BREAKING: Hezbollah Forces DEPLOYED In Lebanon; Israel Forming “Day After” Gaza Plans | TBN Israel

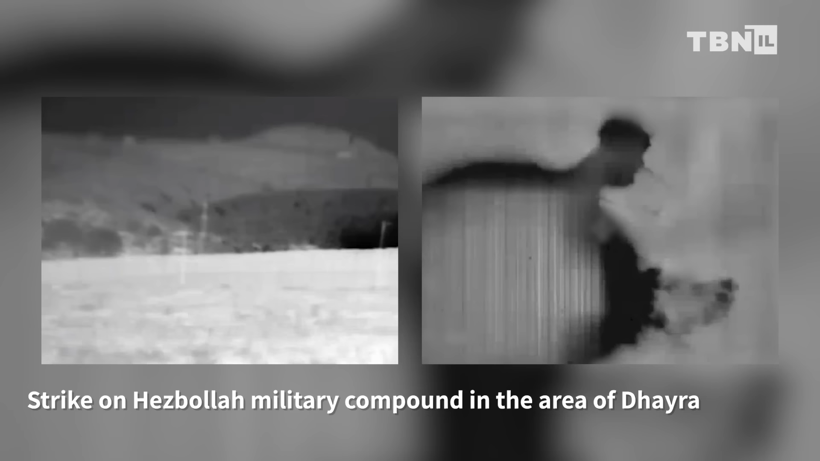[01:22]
storage of weapons and ammunition in the heart of civilian population centers in southern Lebanon.
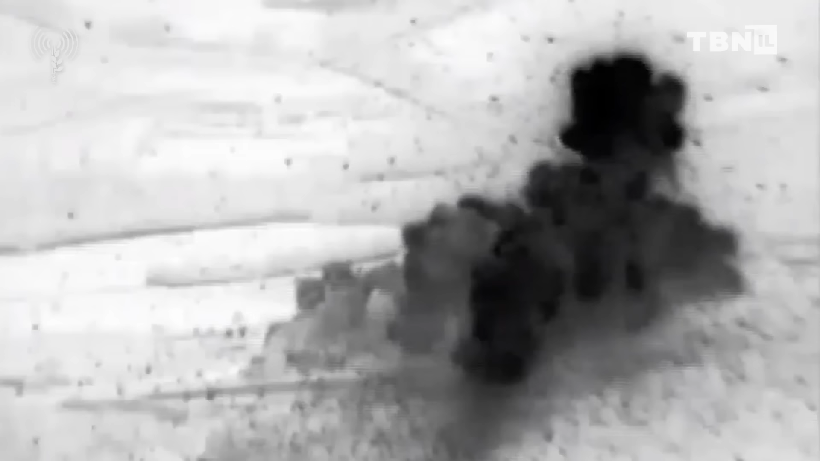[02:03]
there are always many secondary explosions
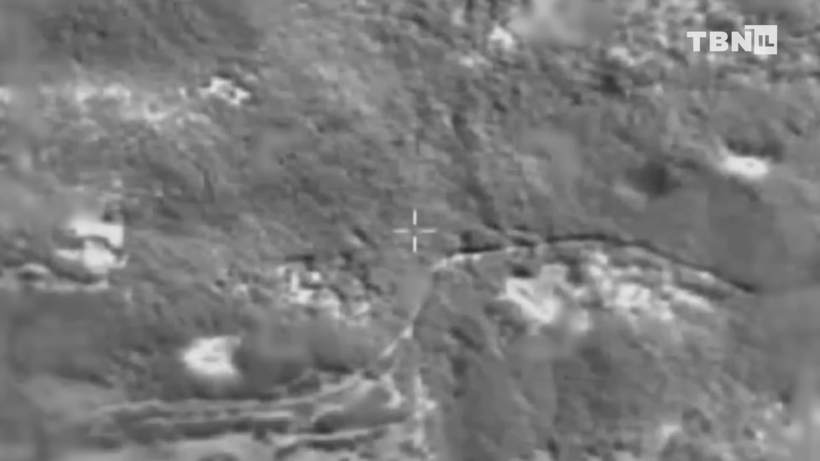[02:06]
from all the Hezbollah rockets and bombs that
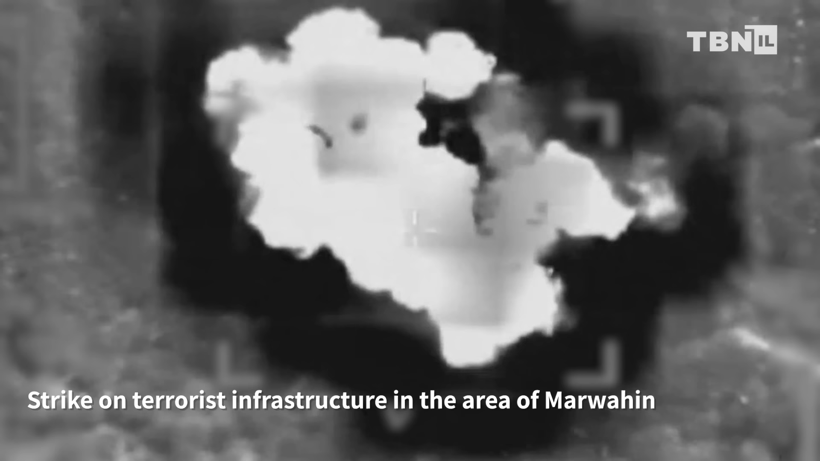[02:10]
were there when Israel's missiles hit the building. Before continuing with the news from the Gaza Strip,
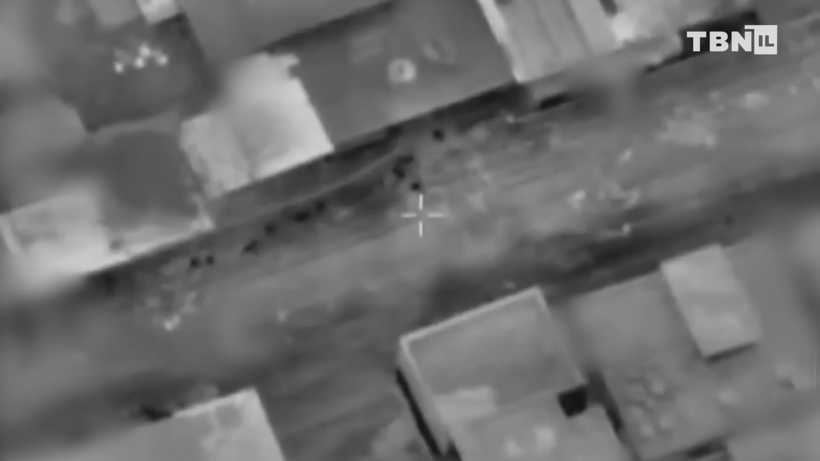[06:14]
The Air Force has given support to ground units and together
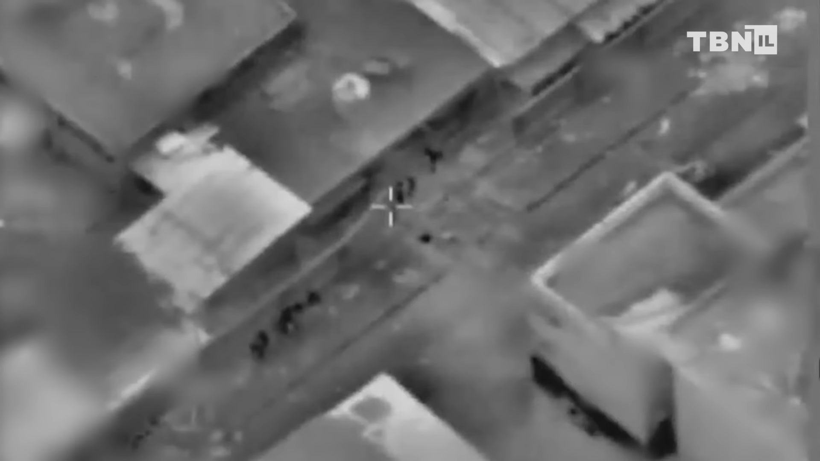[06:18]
they have cooperated to eliminate many terrorists.
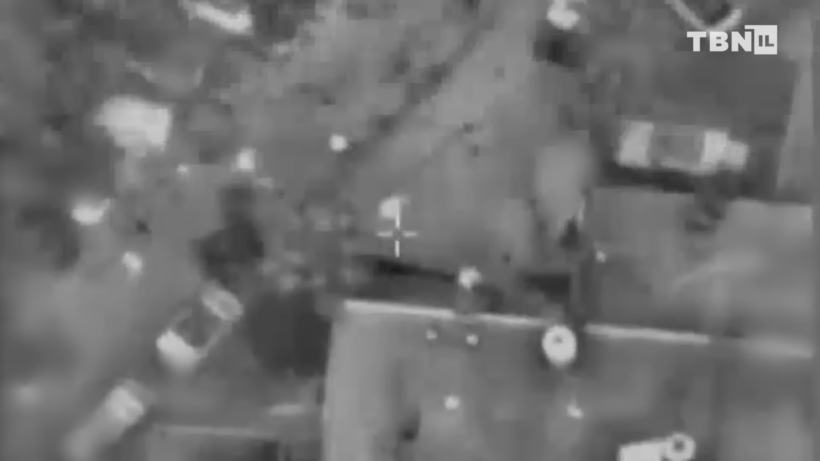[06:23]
Elsewhere, the combat team of the 7th Brigade launched a divisional operation in the northern part of Hanyunes, in the El Carrara region.